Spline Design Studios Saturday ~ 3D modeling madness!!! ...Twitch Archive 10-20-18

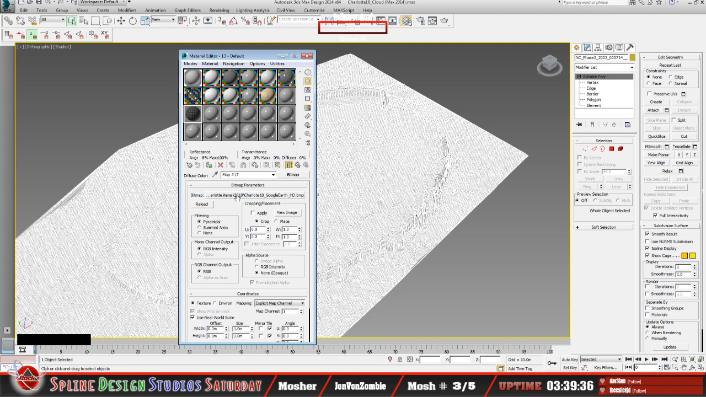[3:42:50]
And then if I go ahead and apply that to the model, okay. And then what I'd have to do, now I assume this is what you had done there.
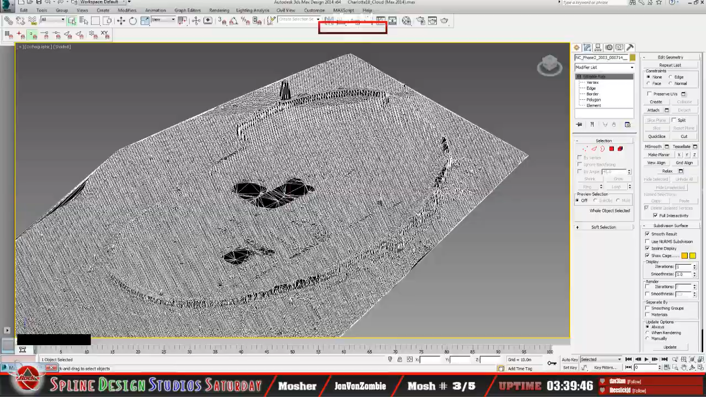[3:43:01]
I was, as far as using the unwrap for it to get that mapped. Well, let me go top down. Okay.
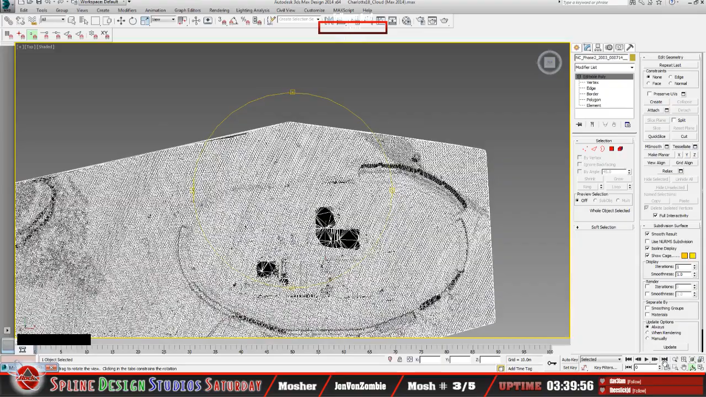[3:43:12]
And this is somewhat the approach that I used too, is, you know, you still have to apply unwrap to the LiDAR.
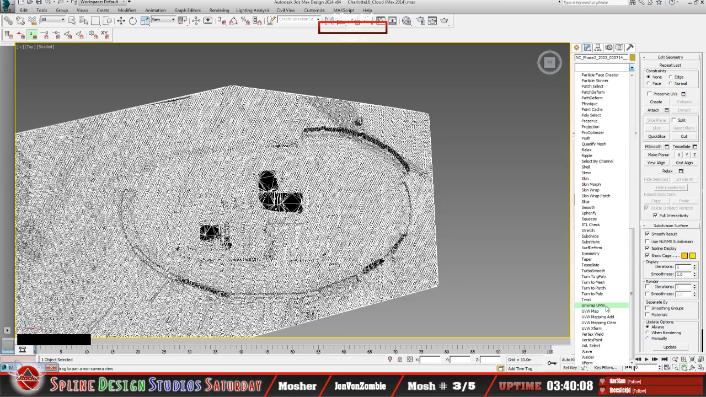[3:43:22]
Like so. And then open up that editor.